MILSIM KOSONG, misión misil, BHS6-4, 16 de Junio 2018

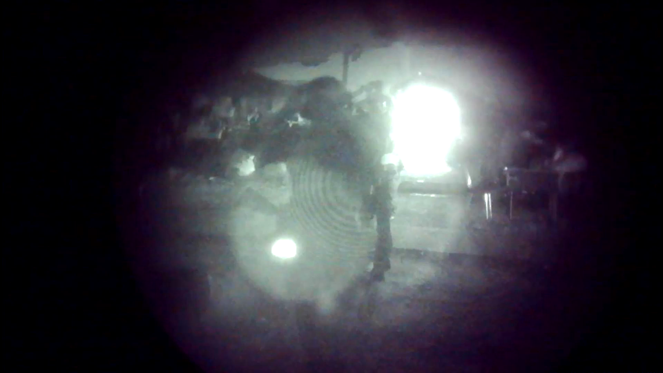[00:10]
Cuatro, somos los mismos, que han ido cinco.
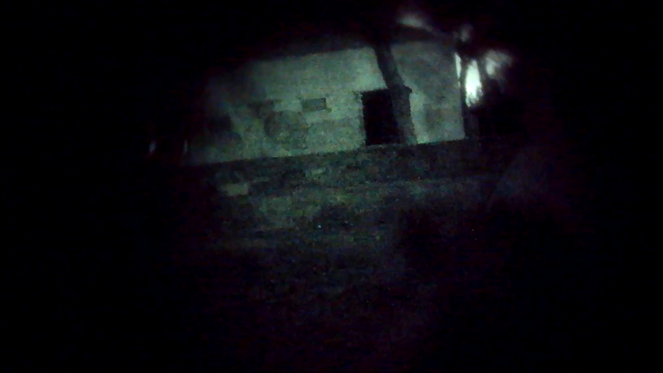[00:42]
Queda otro, ¿eh? Ese está herido. Queda otro ahí. Abajo. Vale, ha caído.
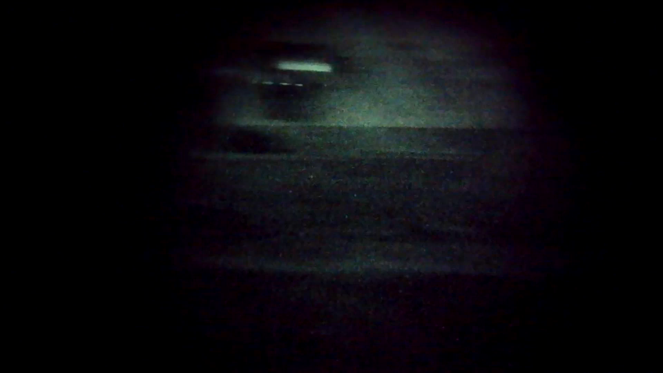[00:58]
No, sí que hay uno. Ahí.
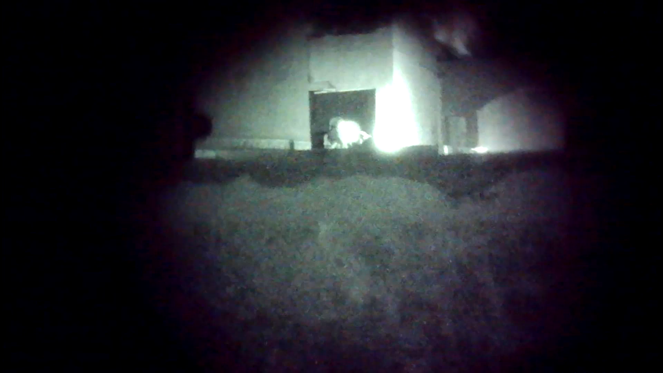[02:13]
Aquí en Hotel, vamos a buscar el misil, cambio. Vale, está aquí el misil.
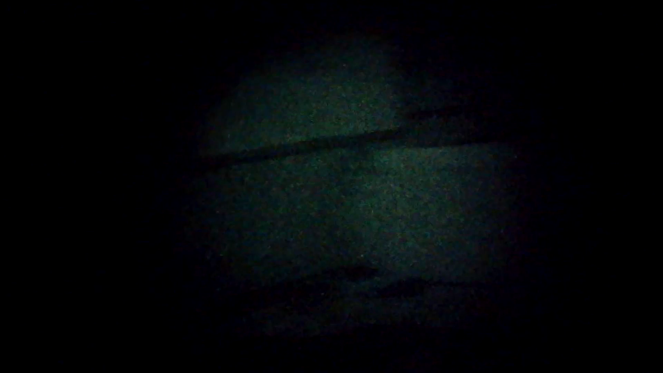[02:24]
Aquí en Hotel, el misil localizado, cambio.
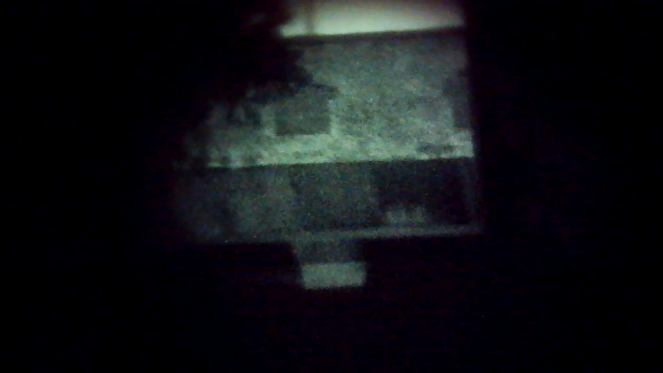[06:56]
Van a mirarnos ahora desde estas ventanas.